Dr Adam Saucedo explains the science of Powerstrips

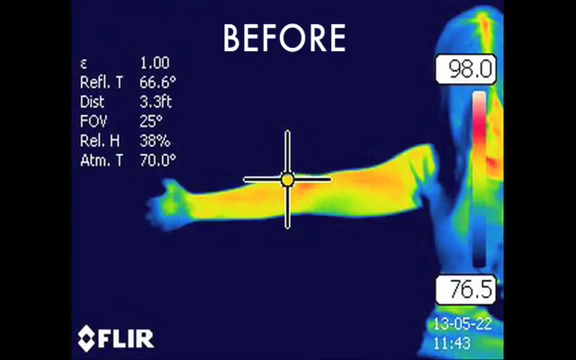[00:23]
You'll see a series of images of before and after application of a power strip to the human body. What you should observe is something very interesting. Before the power strip you'll see images of an arm or a leg,
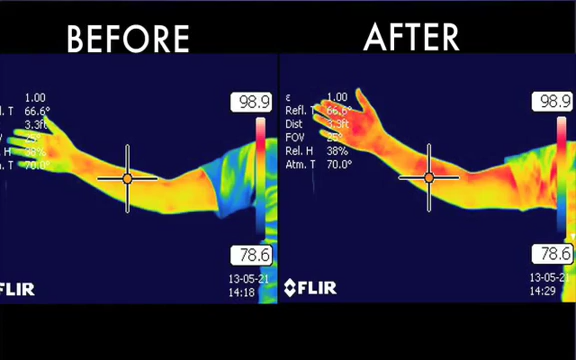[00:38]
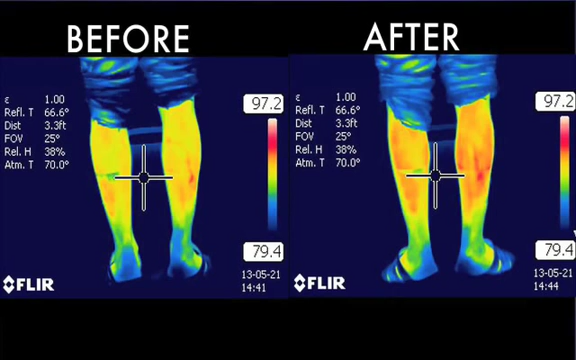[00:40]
perhaps a back, there's even an image on the face.
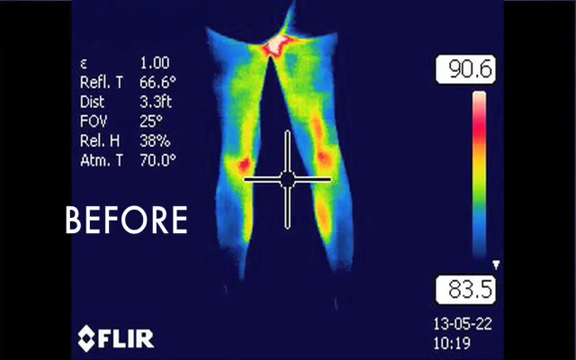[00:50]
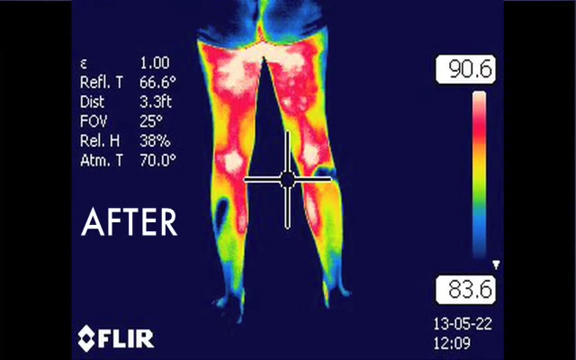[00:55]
But after the power strip is applied it's clear that the energy, the far infrared energy coming off the individual is increased.
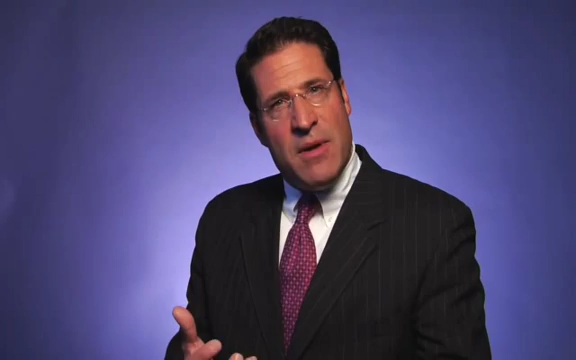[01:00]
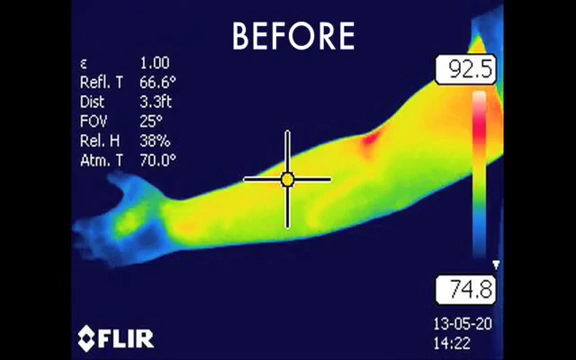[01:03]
You'll see this as a darker red. This is very important to understand.